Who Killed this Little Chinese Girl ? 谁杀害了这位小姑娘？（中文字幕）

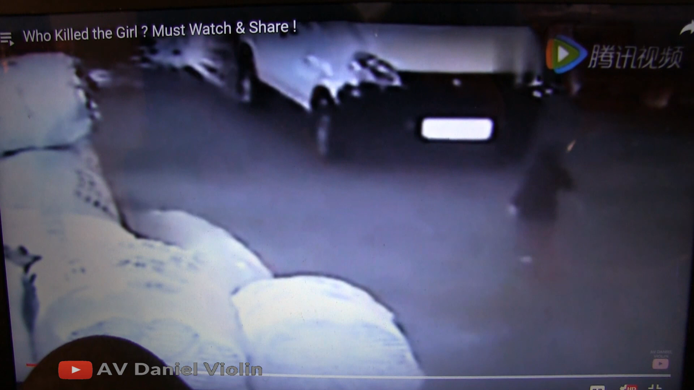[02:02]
one hit this little girl and the rain over her and I stopped the announcer said the driver was talking on the phone he hesitated and the rolling over
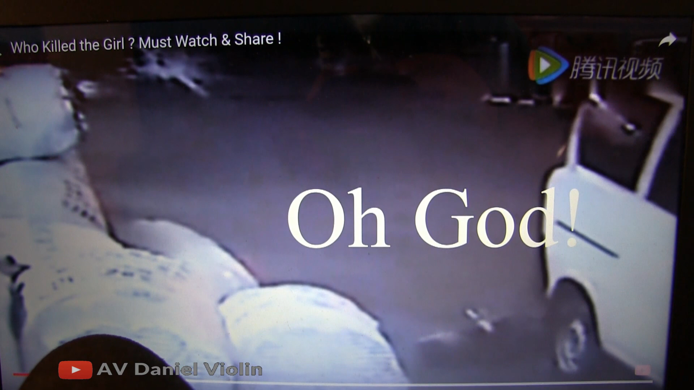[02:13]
her again the little poor girl was lying on the street